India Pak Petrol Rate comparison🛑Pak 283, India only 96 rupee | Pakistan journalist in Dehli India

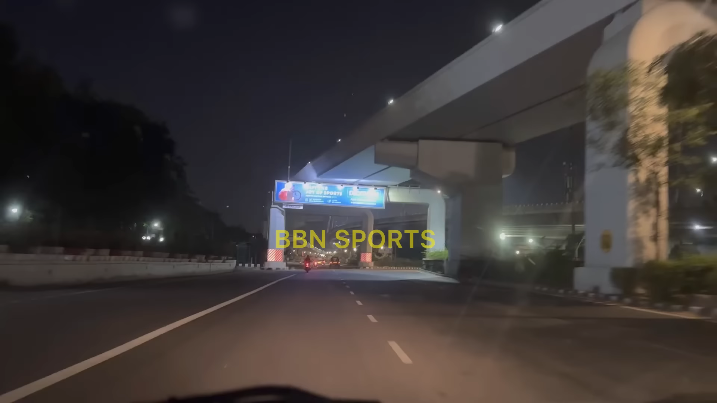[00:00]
سو یہ دل والوں کی دلی اور دلی ہم شہر کی طرف جا رہے ہیں ائرپورٹ سے نکل کے اور دلی میں کیونکہ میٹرو یہاں سب سے پہلے انڈیا میں سٹارٹ ہوا تھا میٹرو ٹریک آپ کو دکھائی دے گا بٹ یہ ائرپورٹ کا ایریا بھی ہے اور کیسی لک دکھائی دے رہی آپ کو دلی کی میری تو بڑے عرصے کی یہ خواہش تھی کہ میں ہندوستان کے دار الحکومت دلی کی سہر کروں چندی گھڑ تک میں آ آ کے واپس چلا جاتا رہا
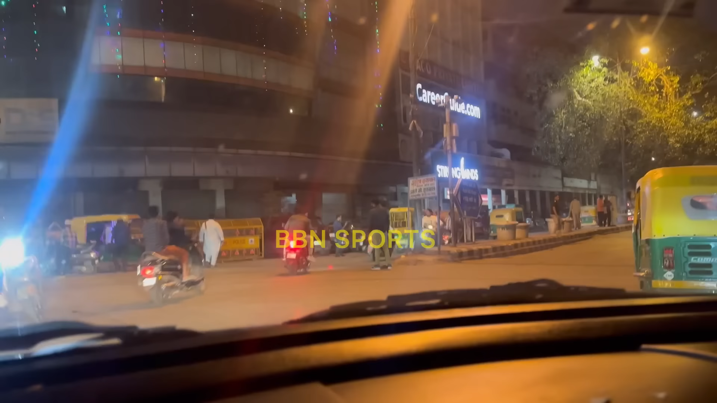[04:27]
روڈ بھی سامنے اردو میں لکھا ہوا نظر آ رہا ہے یہ دیکھئے ہیں تو
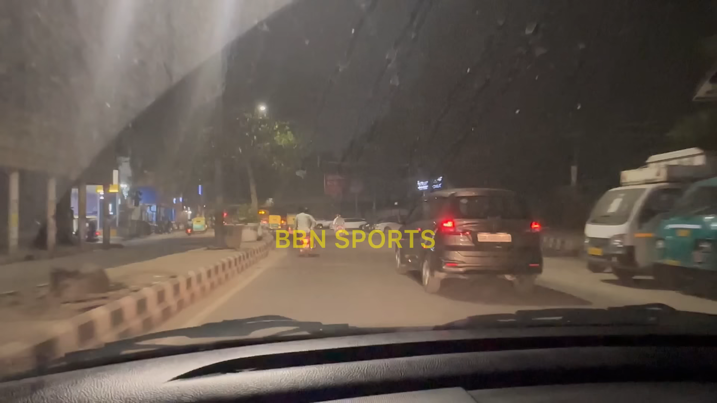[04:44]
اور اگر کوئی بندہ کسی کمپنی میں کام کر یہ دیکھئے ہیں اردو آپ کو ہر جگہ نظر آئے گی اردو لکھی بھی نظر آئے گی چالیس ہزار پچاس ہزار
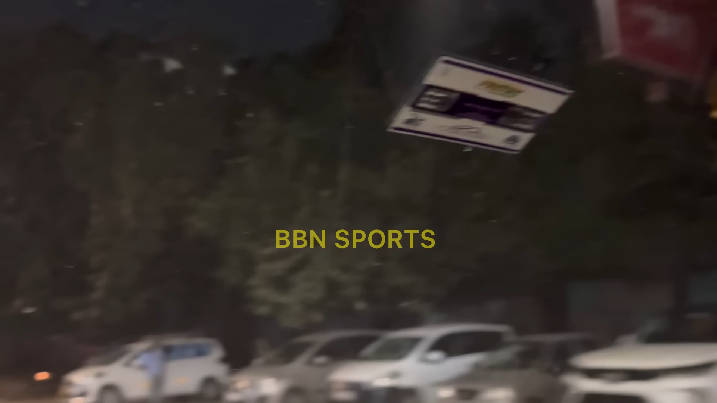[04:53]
اردو سائن بھوڈ
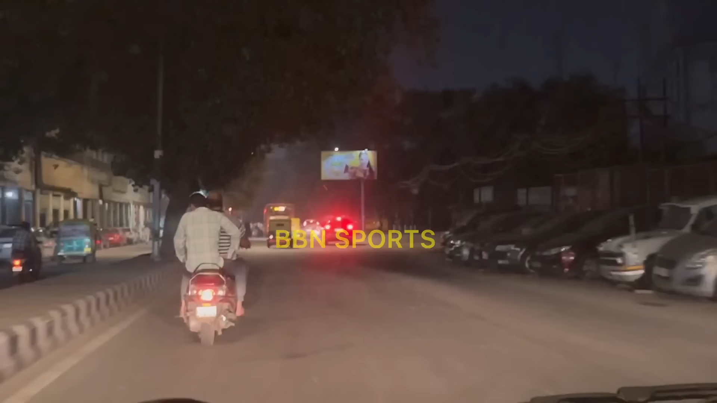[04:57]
میری مگری یہ ایوری جن ہاں تیس چالیس ہزار روپے ملتب ہزار روپے تو ہی کم سے کم اسی بھی نوپی
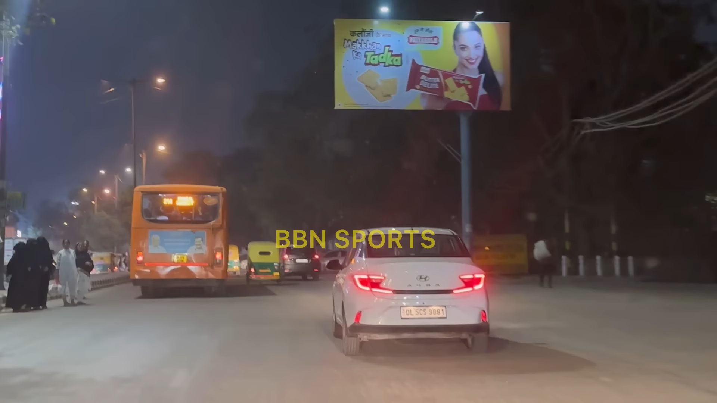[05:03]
یہ ڈیلائٹ ڈلی کا سب سے پرانا سینیما گار اچھا سینما گار
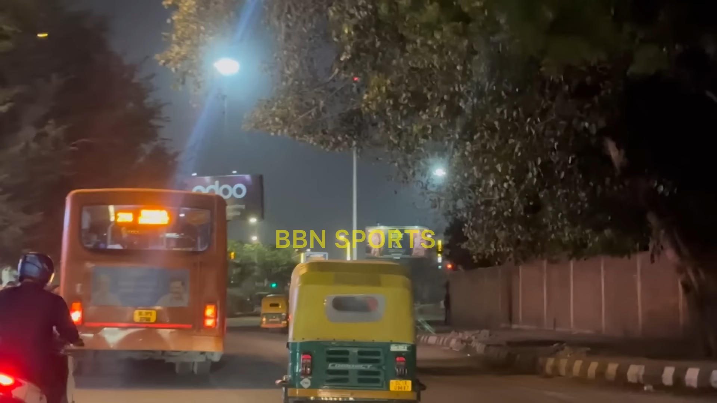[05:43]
اور اچھا ڈلی میں خواتین میں شلوار کمیس پہننے کا کلچر بہت مجھے دیکھا ہی وہاں ساؤتھ انڈیا میں زیادہ جینج کلچر تھا یہاں پہ
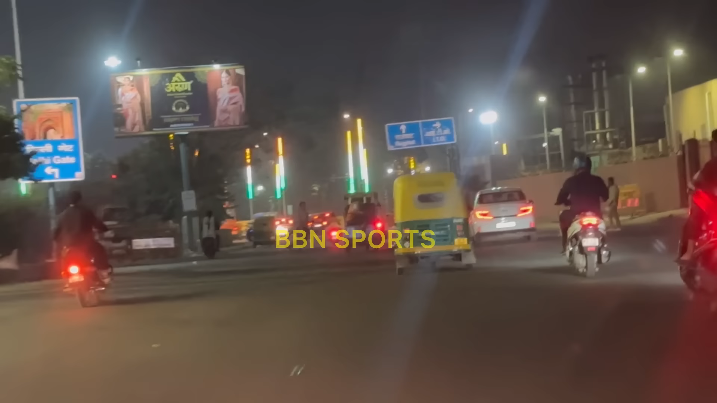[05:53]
وہی اثار ہیں جو کہ ہمارے لاہور والے ہی ہیں ملتے جلتے اثار ہیں ڈلی گھڑ اس طرف ہے
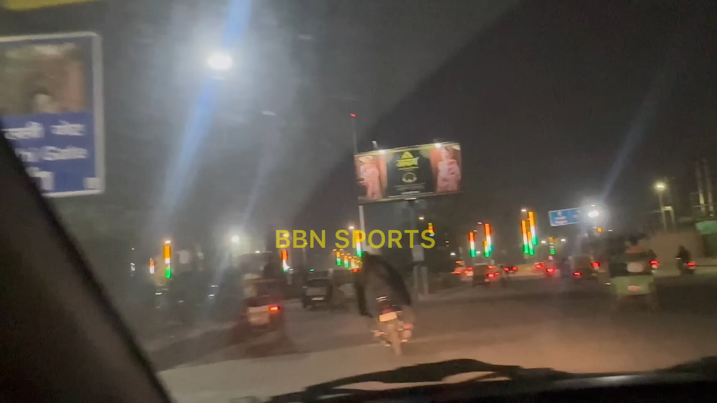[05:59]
یہاں ہم دریا گنج کی طرف مڑیں گے اوکے دریا گنج کی طرف مڑیں گے
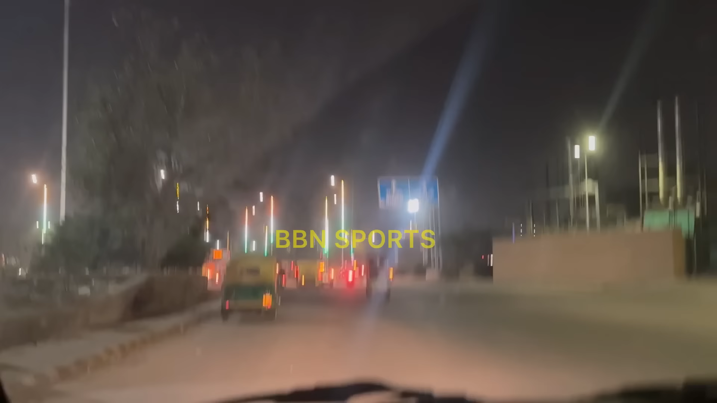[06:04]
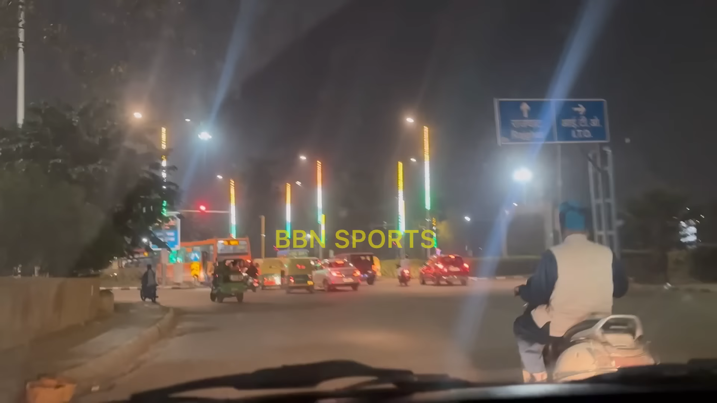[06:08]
یہ راستہ سیدھا گیا یہاں پہ راج گھاڑ کو جہاں پہ ہمارے دیش کے راشپیتا بابا ہے پوم مہاتمہ گاندی کی
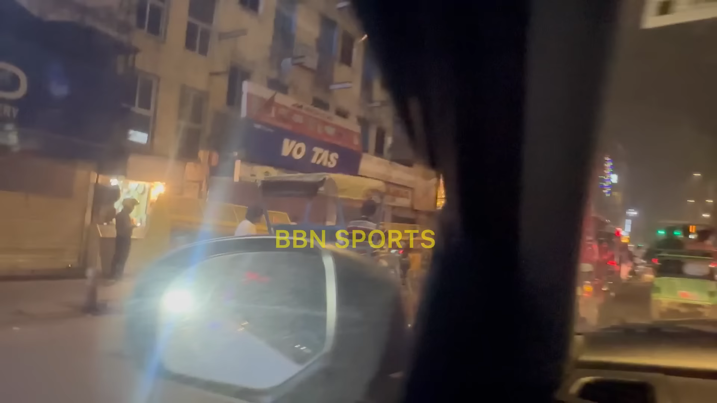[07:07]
یہ بڑا یونیک سا رکشہ ہے ہاں یہ بیٹری رکشہ ہے اچھا
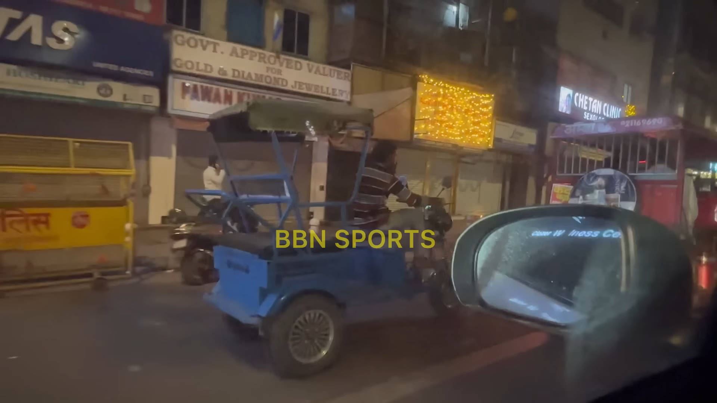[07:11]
ڈلی کے بیٹری رکشے دیکھئے یہ پہلے میرے خلصے یہ اس کو جو سائکر رکشے کو ڈسکرنج کرنے کے لیے بنایا ہے وہ شیپ اسی کے ویسی کے ویسی ہے
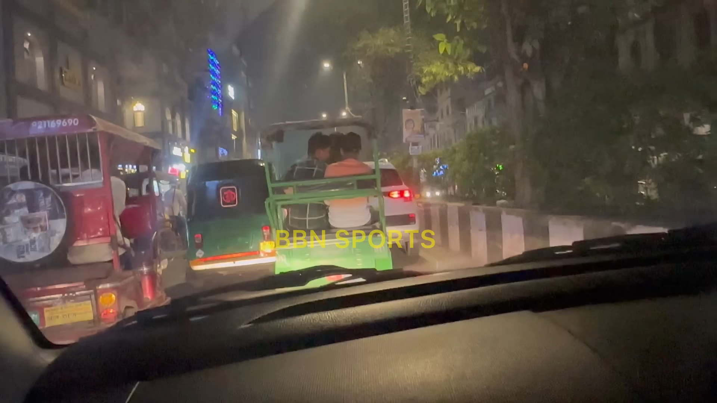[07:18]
یہ تین سواریوں والا دو سواریوں والا ہے یہ چار بیٹتی ہیں یہ پرانی دلی میں اس کا چلن ہے کیونکہ یہاں
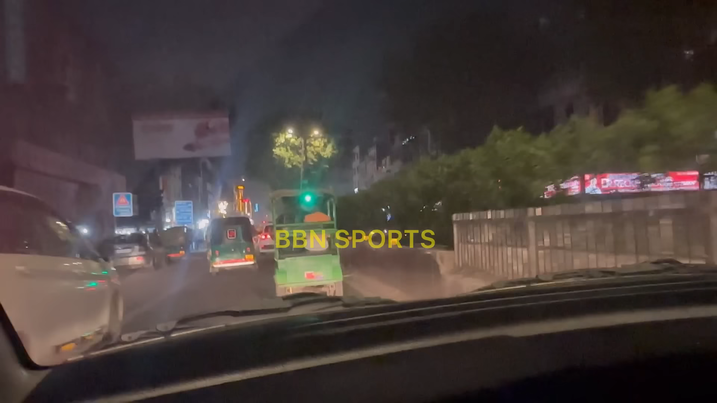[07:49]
گولچاسینما دلی کا یہ بھی بہت پرانا ہے بہت پرانا ہے آپ کو پرانا نظر آتا ہے دلی تو
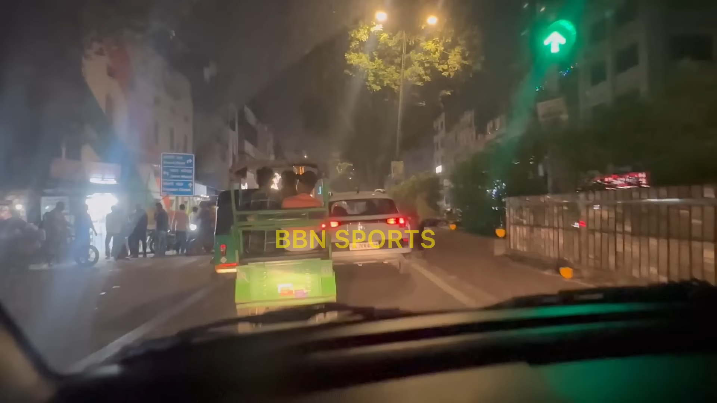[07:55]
چاندنی چوک چاندنی چوک آپ اس میں کتنا فاصلہ ہے دس منٹ کا